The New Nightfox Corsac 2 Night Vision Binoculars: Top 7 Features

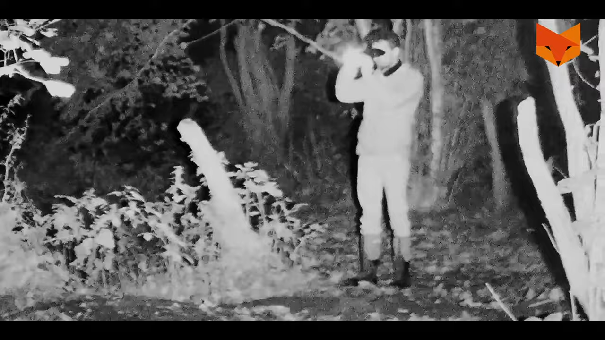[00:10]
With one of these in your hands, far away targets will feel close enough to touch.
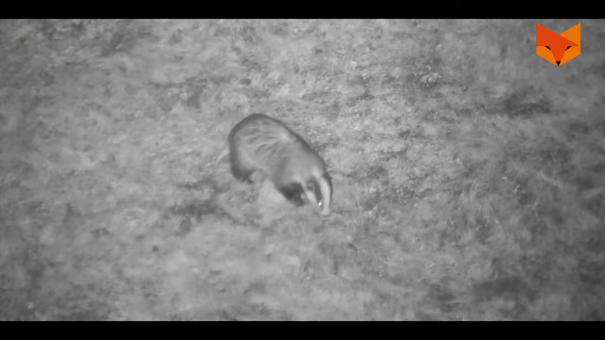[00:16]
Stay tuned for the top 7 reasons to buy the Nightfox Corsac 2. 1. With the Corsac 2, see precise details over 220 yards away in full 1080p HD.
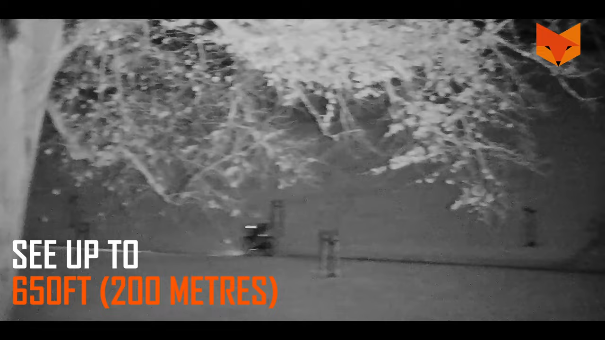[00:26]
Long range, just got closer. 2. We've optimized the Corsac 2 for identifying targets in the medium to far range,
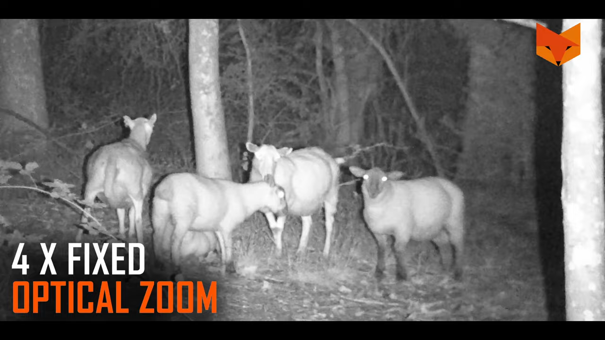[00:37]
with 4x fixed optical magnification and a 3x digital zoom.
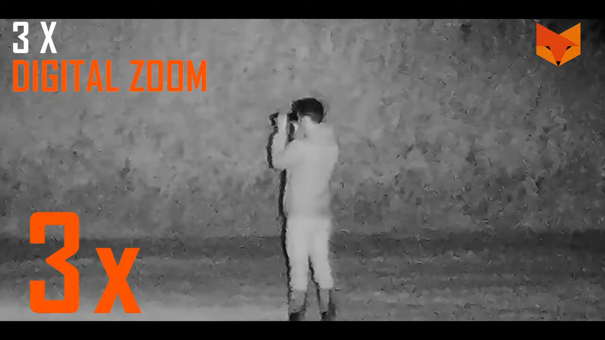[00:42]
3. When you've found something of interest, record it in crisp HD 1080p video with sound.